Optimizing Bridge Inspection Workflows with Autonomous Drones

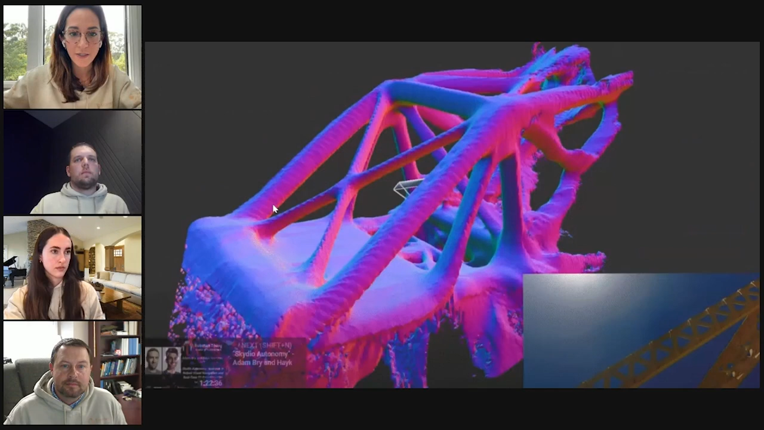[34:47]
Not very easily, but if you Google that, there's plenty of videos that will show you, but that's kind of like the purple blurb, allows you to see the overlap and the data capture real time combined with mixed reality. Those are the squares, is each of the pictures that the drone is taken. So it basically takes away the need for any operators to have any previous experience on photogrammetry. You are literally telling the drone, this is what I want to capture.
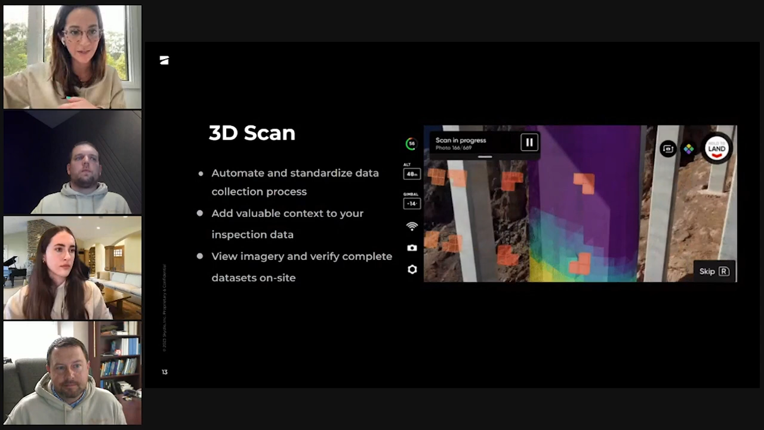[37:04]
and so kind of like those couple of requirements that you can change with Skydio, but it doesn't fall on the operator. Is that fair to say?
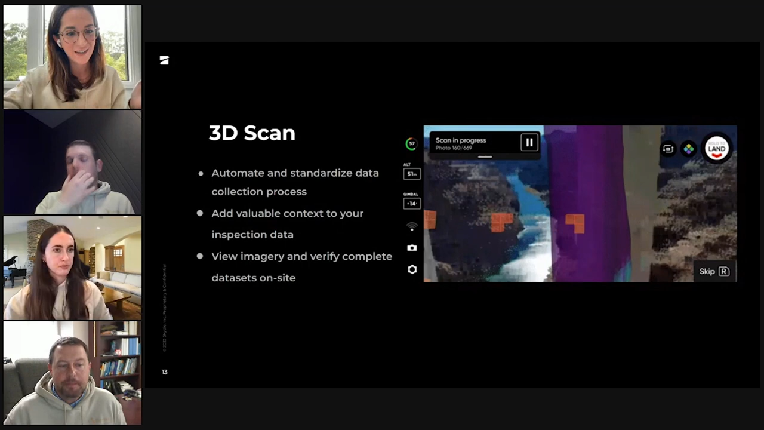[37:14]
Yeah, versus a manual drone, you're not trying to estimate, do I have 70/70, 80/80, which you generally just take too much.
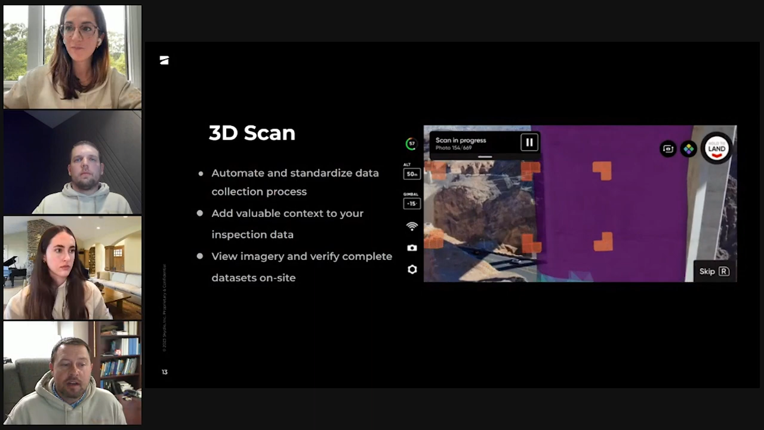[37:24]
And that's the beauty of the Skydio, the fact that you do set the front and side overlap, and then it takes care of the rest. Yeah, so exactly.
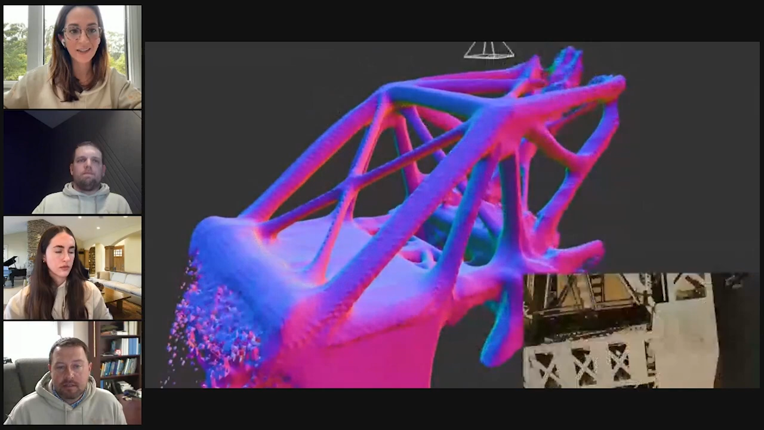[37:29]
You can only change the overlap and the ground sample distance, which is the distance to the objects of interest. And it keeps the GSD consistent, which I think shows that helps with the stitching process immensely. Yeah.
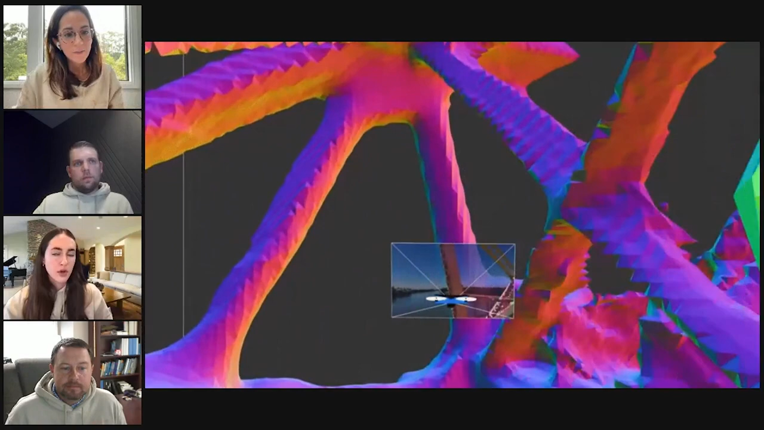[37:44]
Another component that I kind of want to mention about the 3D scan solution as well, and in addition to the automated workflow, is the Edge Model Viewer. I don't know, Michael or Josh, if you guys want to talk about that.
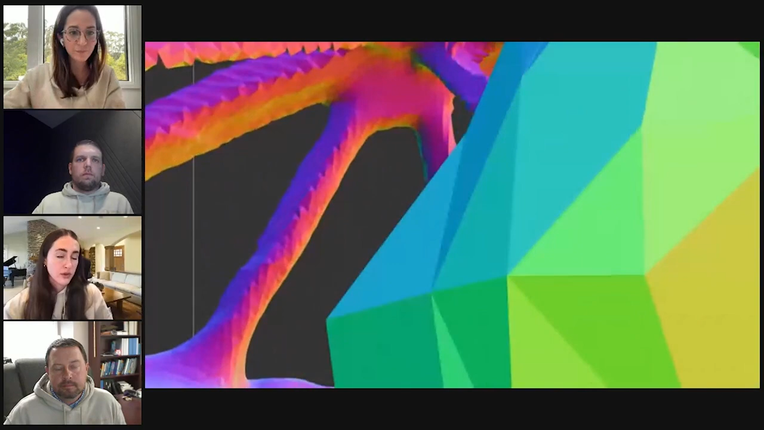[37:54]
So, you know, after the drone completes the 3D scan mission, what you guys are actually seeing on your controller after. There's a lot of different visuals you can see, and I don't think there will be a video on that, but you're able to see, you know, one, how is it being captured and what's the total picture of it?
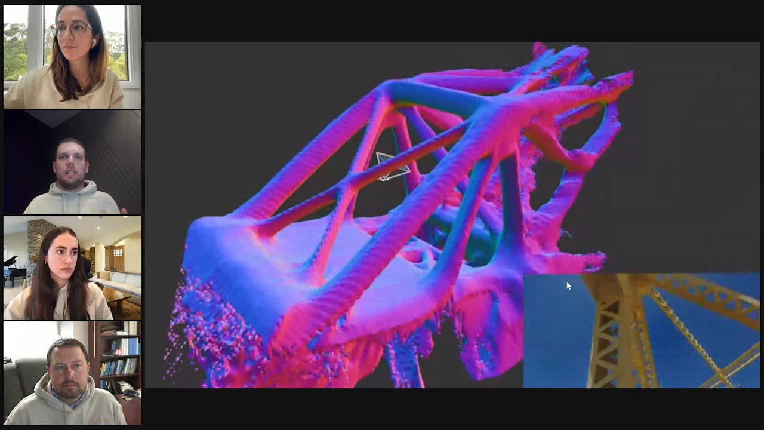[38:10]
But what I really liked is, you know, I'm not able to necessarily be on every single controller. So when it comes back,
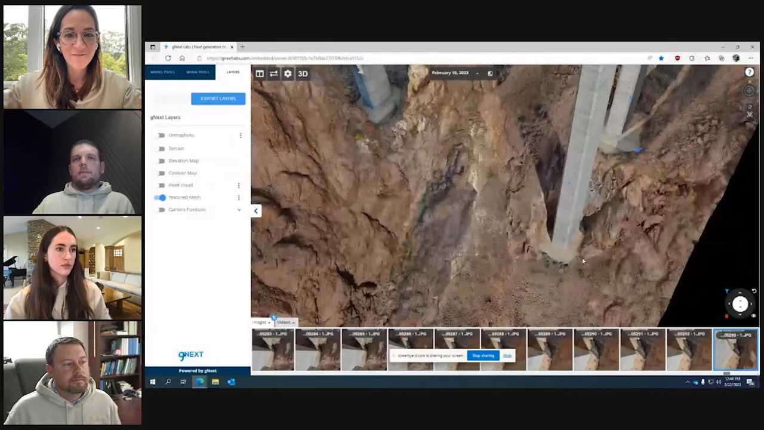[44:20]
that provides a 3D model like nothing else. So do you recall the number of pictures, like the total number of pictures, Josh, for the entire data set? I think it was around 9,000.